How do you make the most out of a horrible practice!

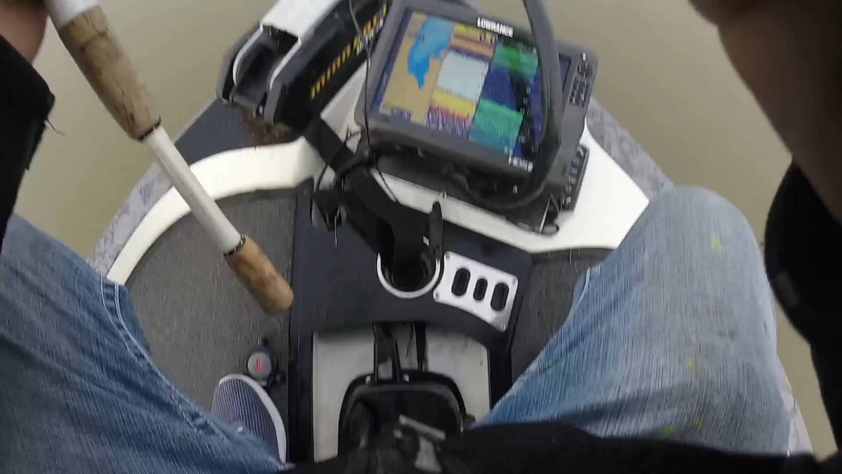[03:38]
you know this is a big bar a big flat
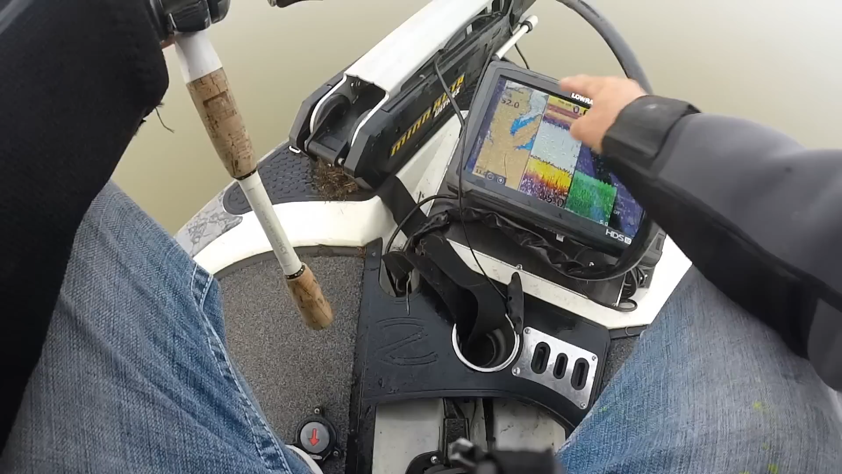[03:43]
as you can see you see the you can see the you can see all this blue well of course in the early spring a lot of fish that are coming back in this say this arm right here they'll get out on these flats before they actually move up on to the you know the bank line so right now i'm just taking a taking a you know a uh rattle trout just trying out on on this flat